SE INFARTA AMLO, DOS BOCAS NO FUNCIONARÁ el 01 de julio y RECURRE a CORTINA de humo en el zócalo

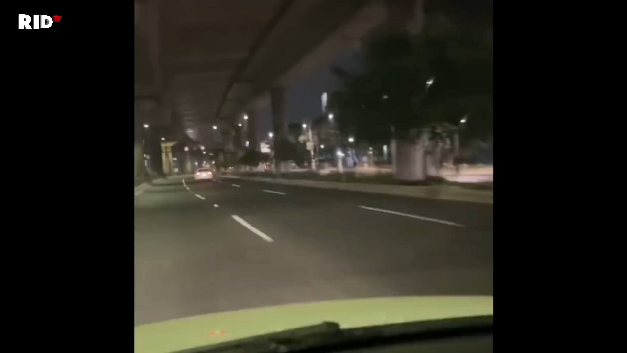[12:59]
para que en unos días van a llenar allá algún tanque y van a salir en la inauguración supuesta a decir que refinaron esa gasolina y que por fin ya se refinó gasolina ya pinches farsantes marfiosos. Las pipas que están mandando acabo de pasar unas cinco o seis pipas estas pipas estas pipas son las pipas que están mandando de
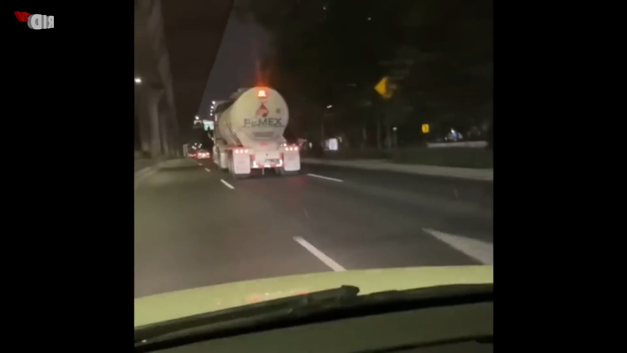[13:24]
de gasolina para Dos Bocas para que en unos días van a llenar allá algún tanque y van a salir a la inauguración supuesta bueno ahí está